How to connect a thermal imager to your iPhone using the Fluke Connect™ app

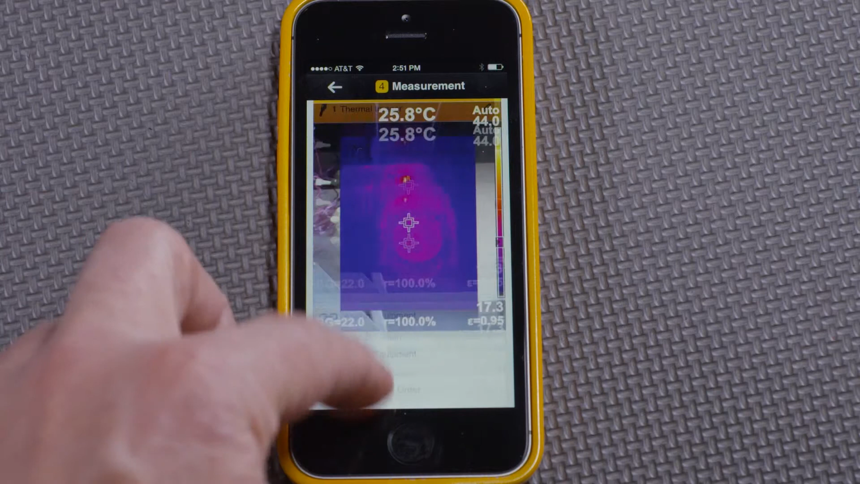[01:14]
On screen: spot 25.8°C
This helps preventive maintenance technicians keep records in the field and send them immediately from in front of the equipment they just imaged.